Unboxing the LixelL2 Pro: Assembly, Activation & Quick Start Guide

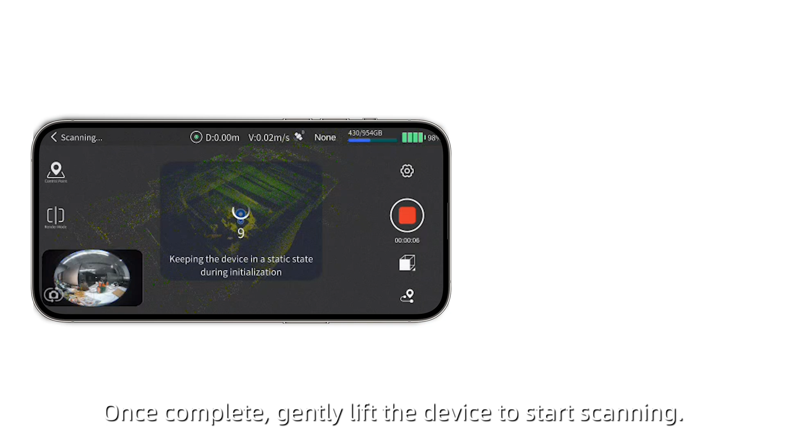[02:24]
Once complete, gently lift the device to start scanning.
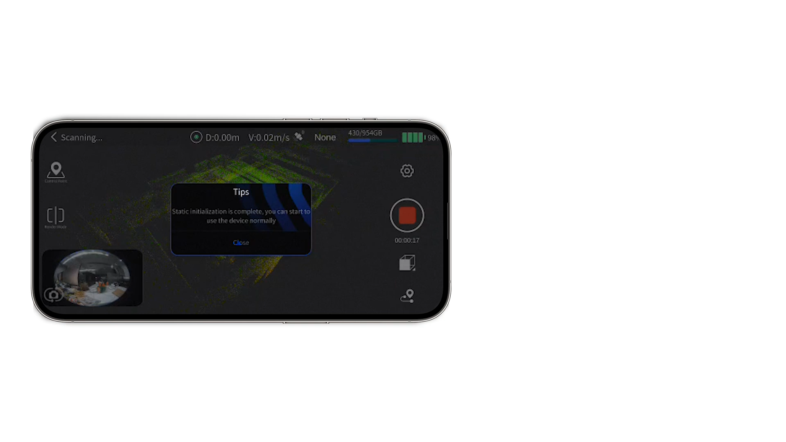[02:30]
To stop scanning, tap the End Recording button in the app, or double-press the Power button on the device.
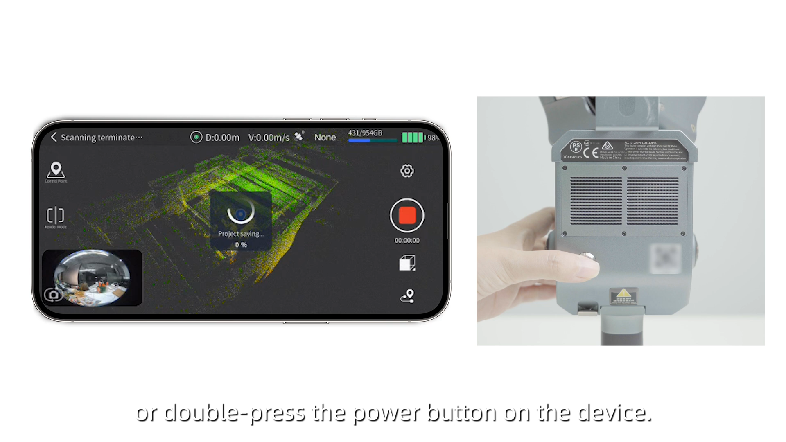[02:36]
The indicator will blink green while saving data.